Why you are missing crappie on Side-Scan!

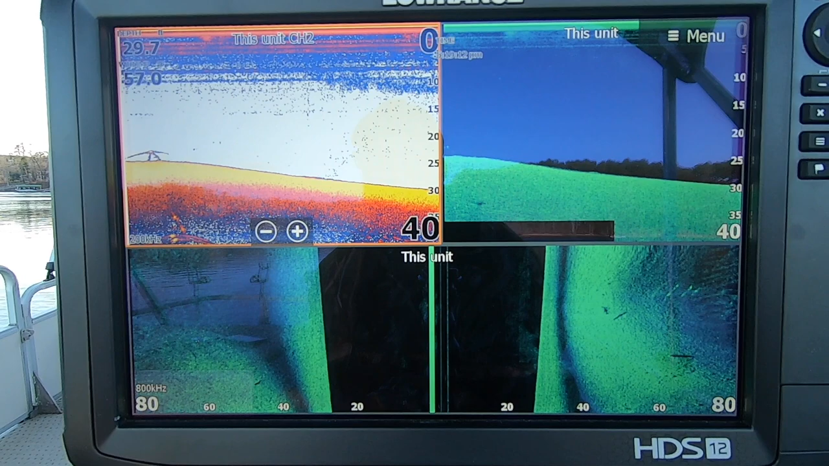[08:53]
they look like when I'm further away I'm gonna be 80 still keep my range at 80 feet again this is my water column this is my transducer center of the boat and this is what I'm looking at as I'm going
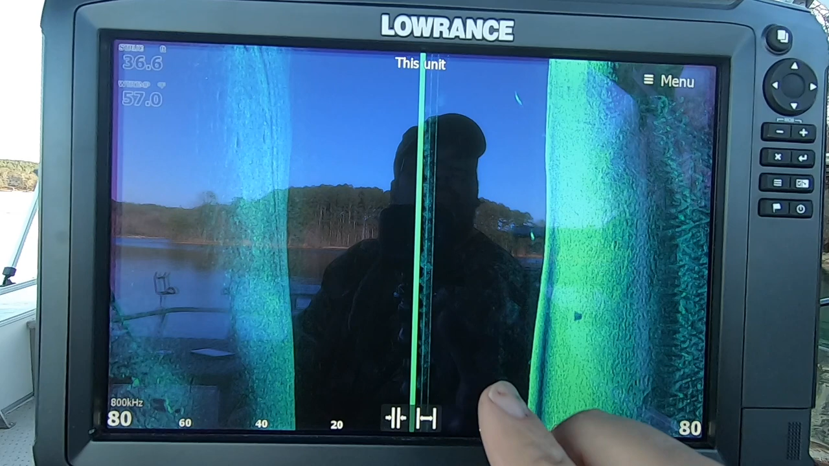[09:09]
I'm trying to pick those those crappie up so they're harder to see right here
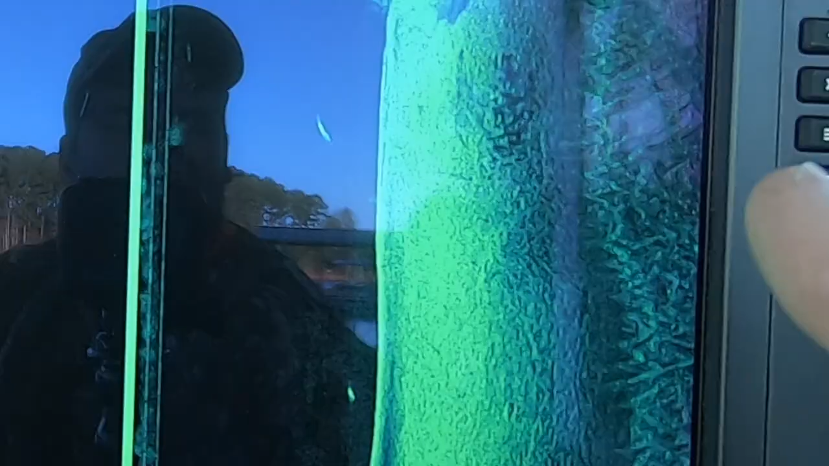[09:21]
that's the crappie right here you can see shadows
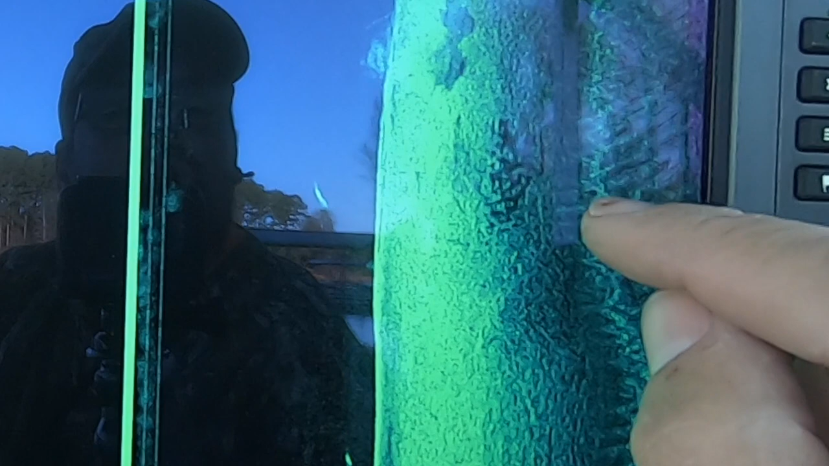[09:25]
if you look it's hard to see because of you've got the ground that you're picking up
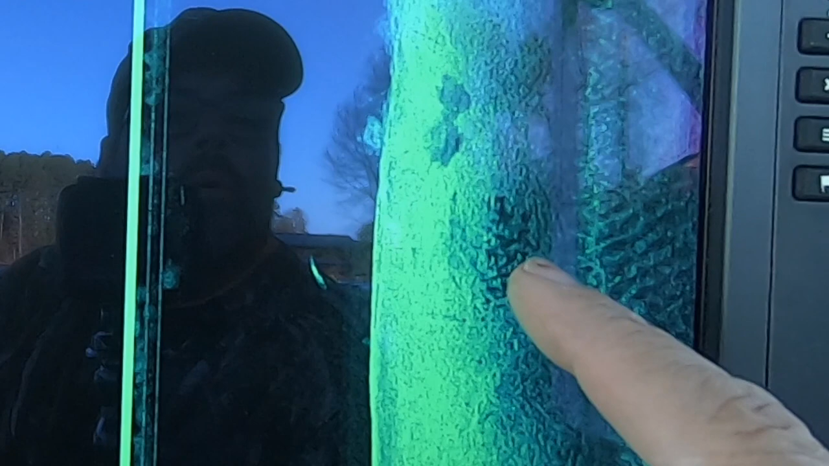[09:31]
on top of it when it's in the water column they stand out a whole lot easier and that's them but you can see
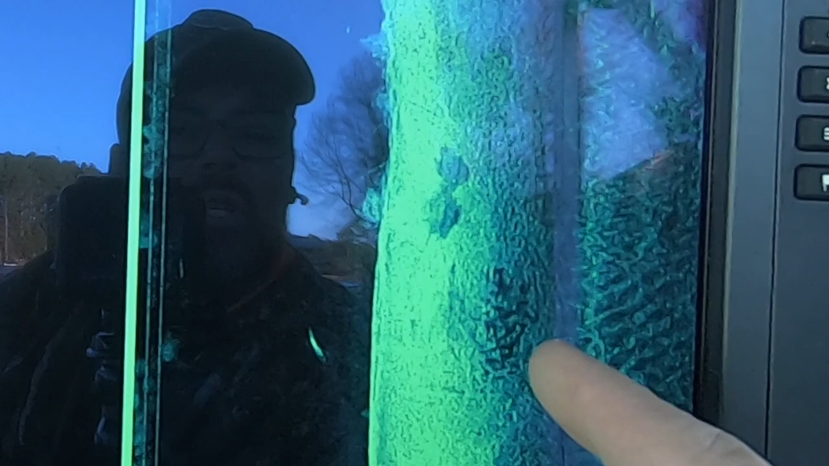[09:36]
the shadows and the fish so that's kind of why it's important to get to
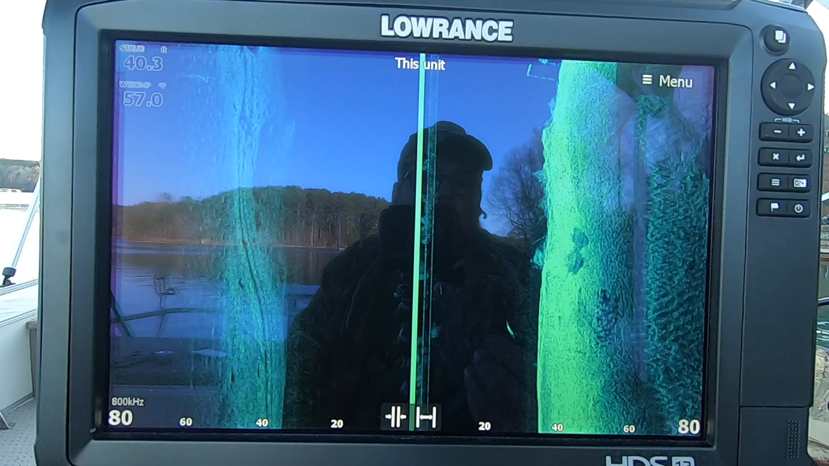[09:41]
get within close close enough so you can see them because you could easily pass that and not even realize that that was fish and then here I go I'm picking up boat docks and stuff I'm gonna swing right around
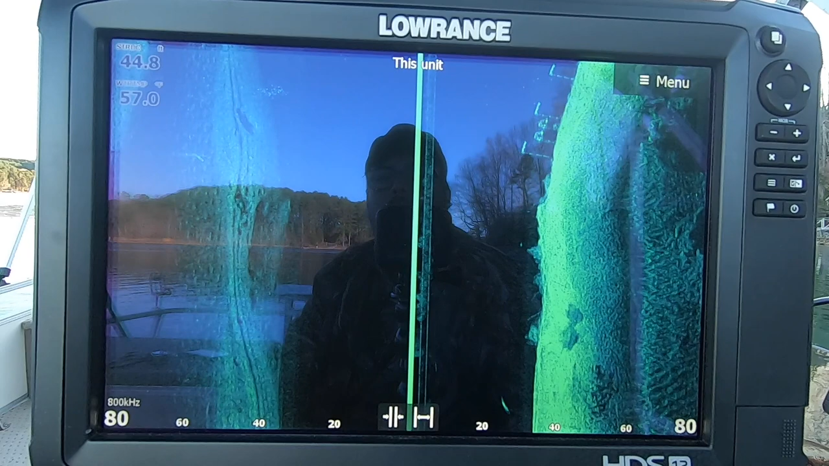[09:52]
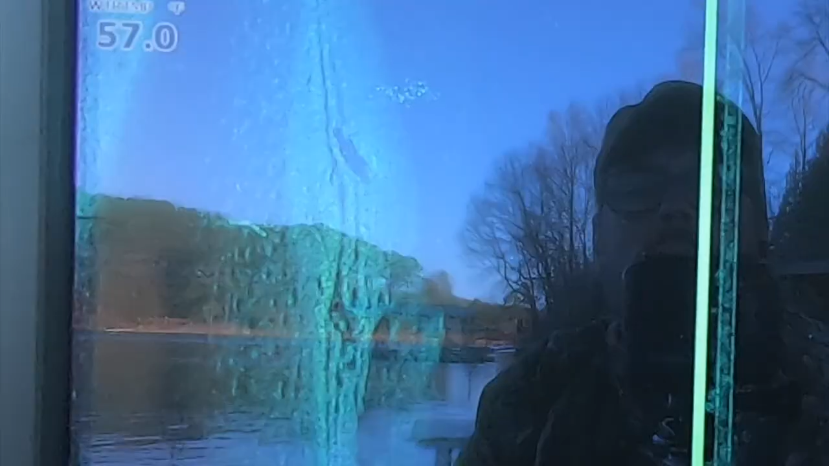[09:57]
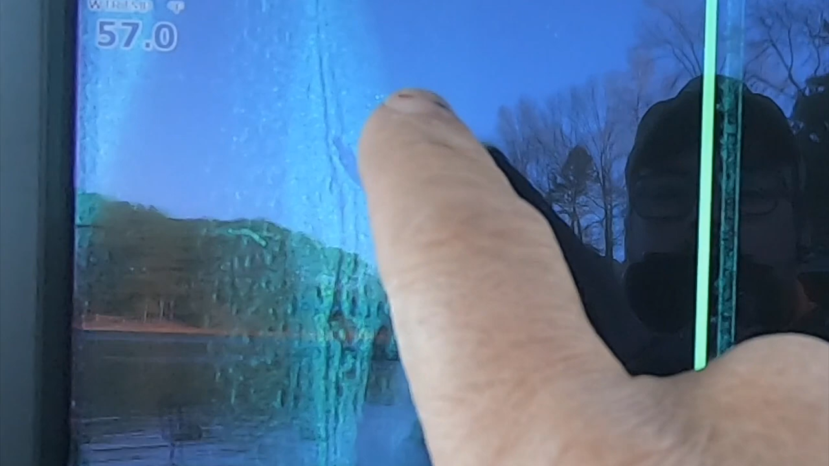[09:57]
and you can see how small these are over here now that's gonna be just a probably a school of bait fish
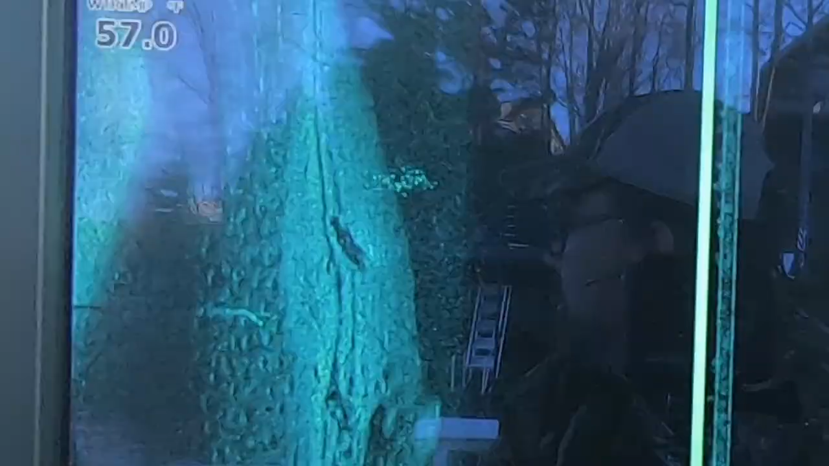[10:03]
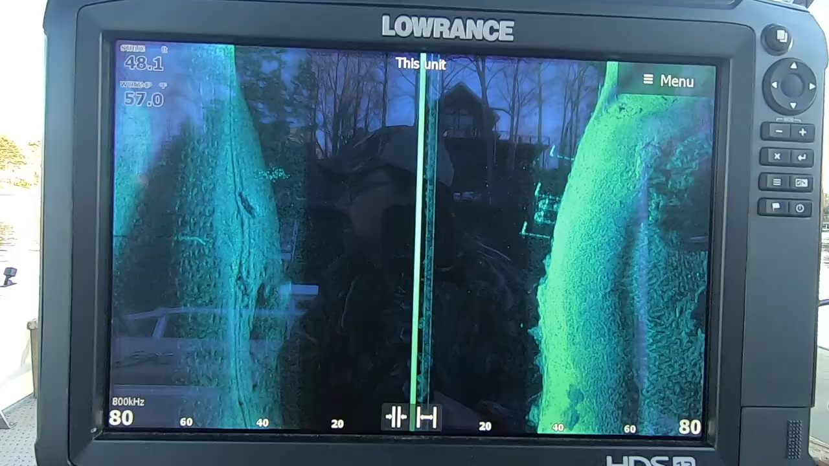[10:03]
the size of the dots compared to the the crappie so I'm gonna make one more
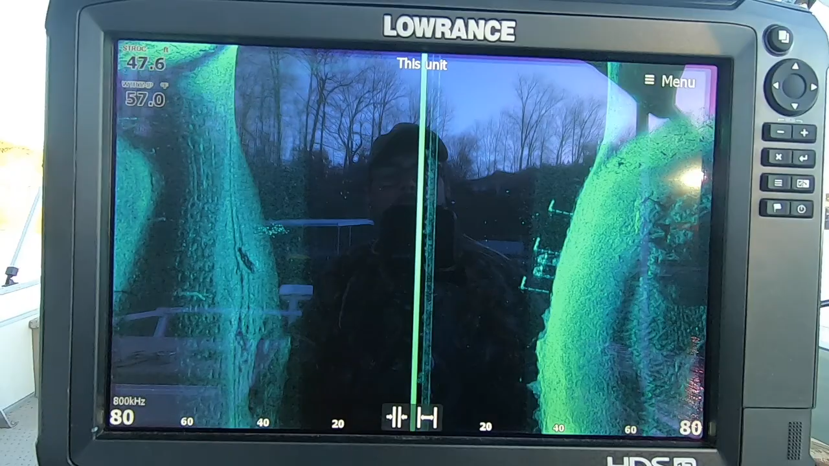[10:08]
pass on these fish but I'm gonna pass closer
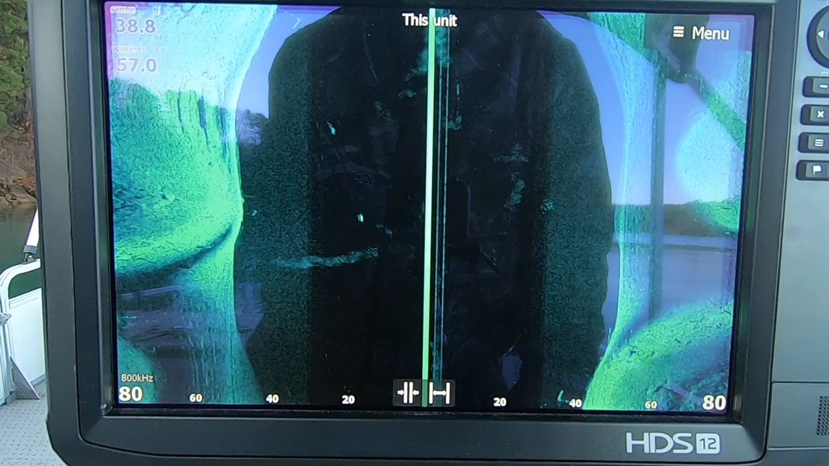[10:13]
using nothing but side scan
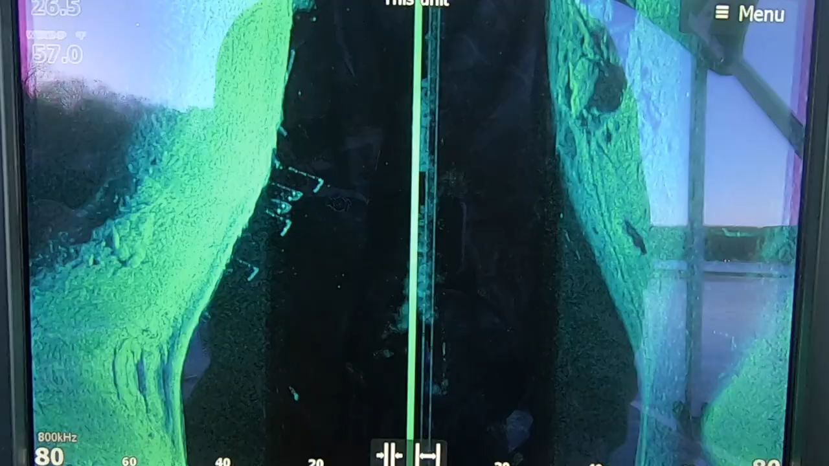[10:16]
this is boat dot this is my transducer
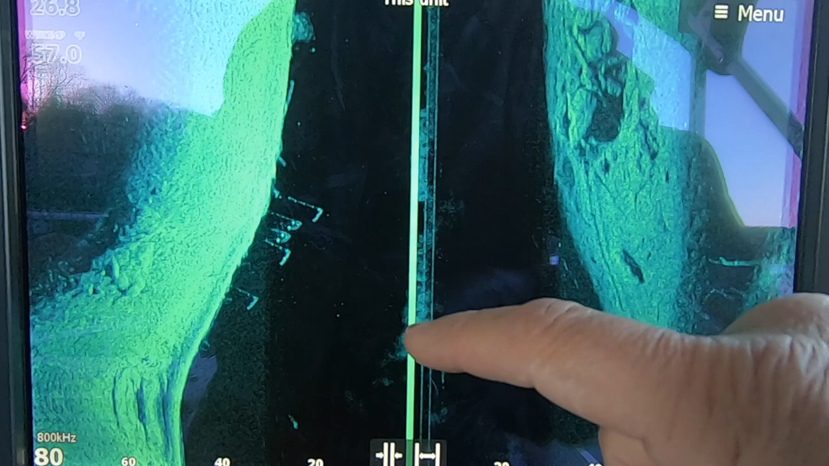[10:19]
this is turbulence coming off my trolling motor that little if you're wondering what that little line is
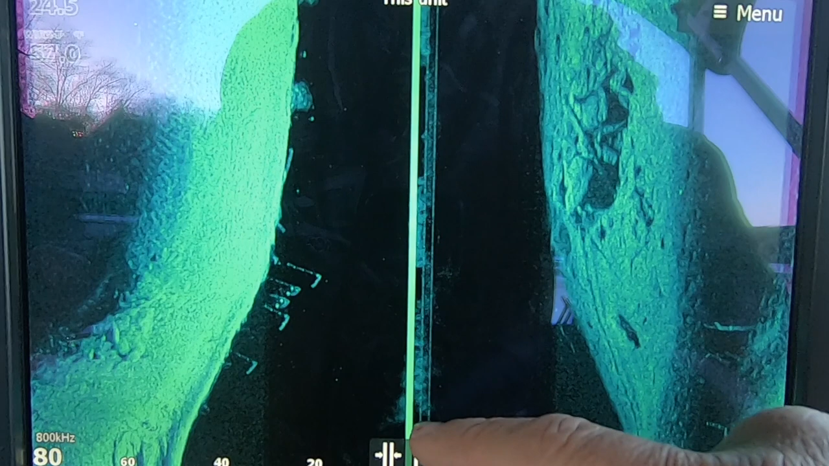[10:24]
right here my transducer I'm gonna pontoon boat so it that transducers underneath my left tune
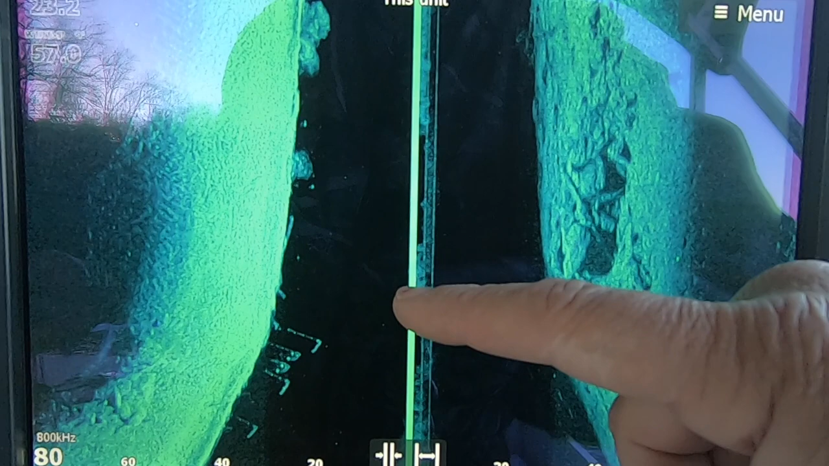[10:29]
there's the brush and the crappie were just beyond it and there they are and see how they stand
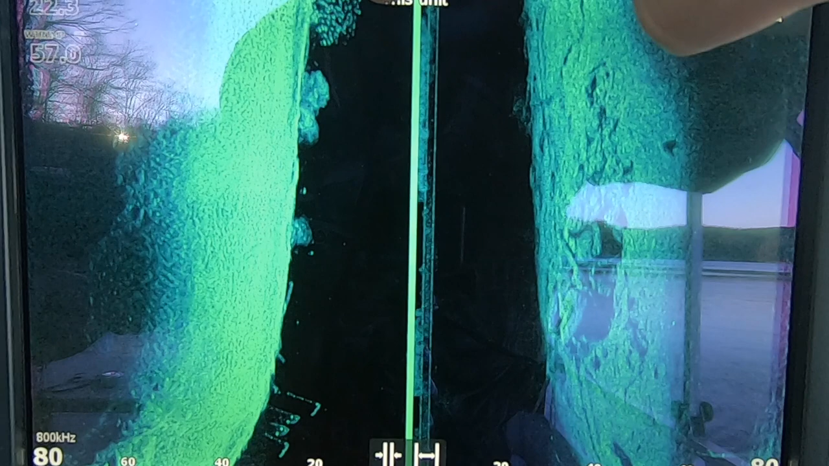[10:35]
out because they're in the water column now they're still 20 feet off my boat
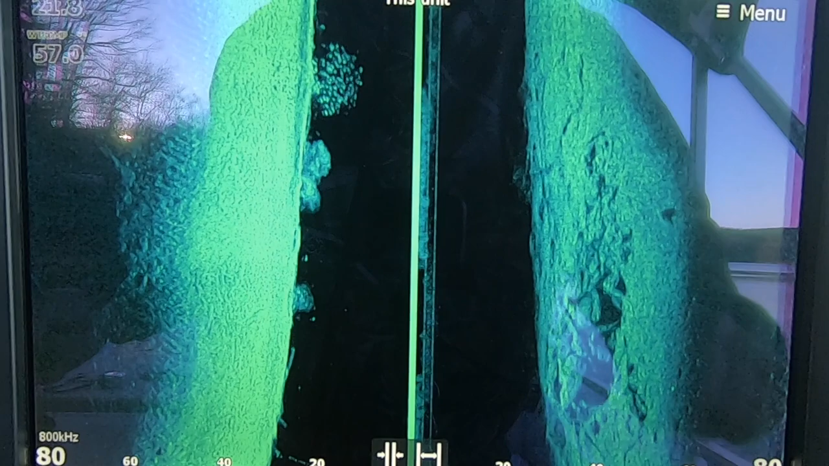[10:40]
they're not under me they're off to the side well they're they're from about 15 feet